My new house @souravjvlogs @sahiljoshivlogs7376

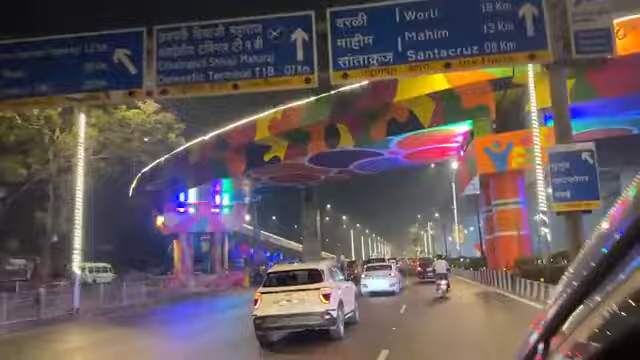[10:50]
पहुंच चुके हैं एयरपोर्ट, देखो कितना मस्त लग रहा है भाई।